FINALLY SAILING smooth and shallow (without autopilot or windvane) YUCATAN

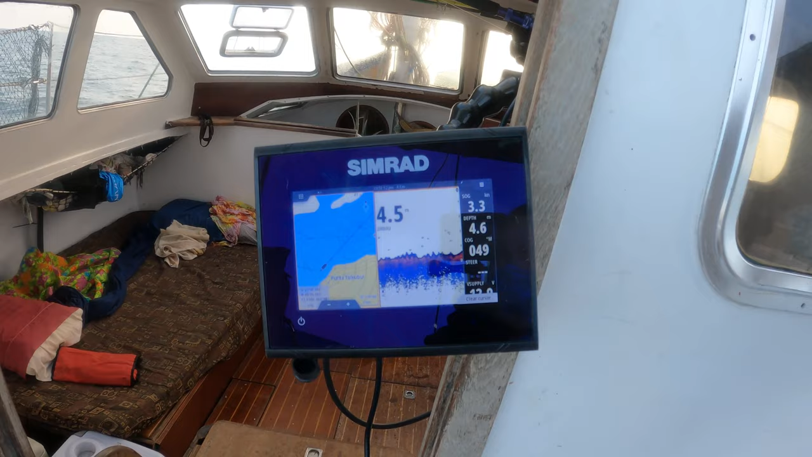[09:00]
We're going to be sailing in less than five meters of water most of the day. Typical Mexico fashion.